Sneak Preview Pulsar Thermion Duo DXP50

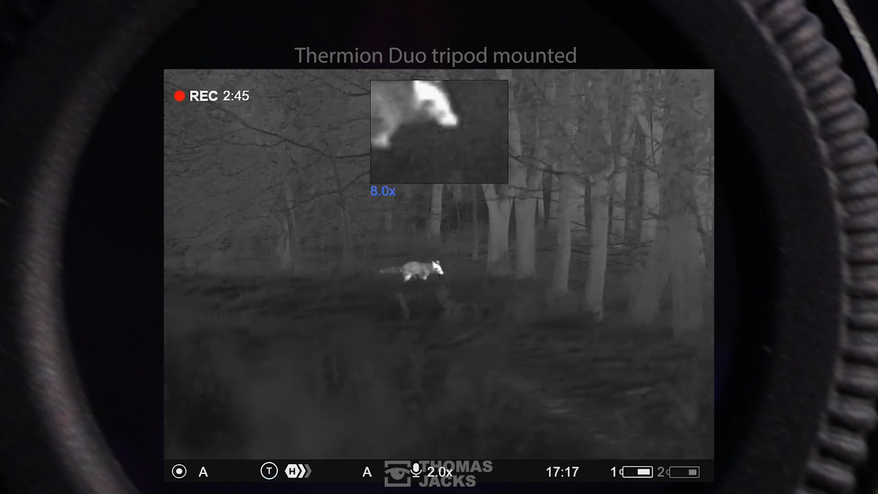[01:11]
up to 6 hours of interchangeable battery life and the military grade build quality, is everything you'd expect from a Pulsar to make this a piece of cake.